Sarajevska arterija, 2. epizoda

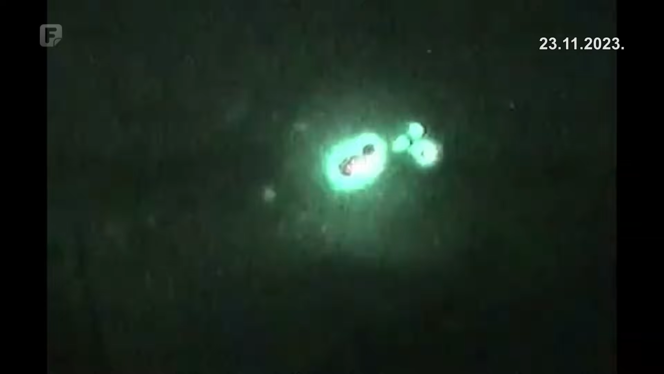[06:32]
tako da je to bilo ono što je, da kažem,
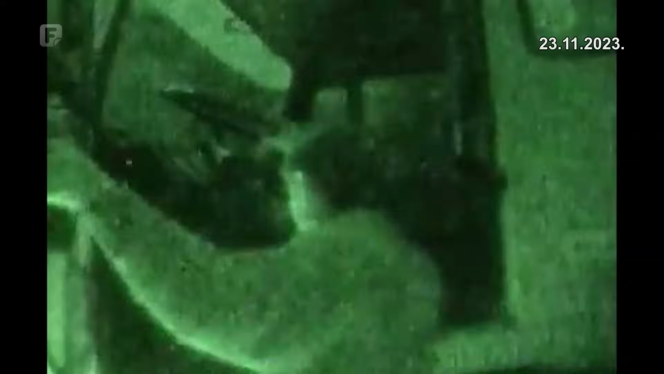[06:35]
krasilo taj dio puta, da svi oni koji su bili u ratu, koristili ga, vozili njime, znaju da je to bilo samo moguće bez svjetala, u teškim uslovima.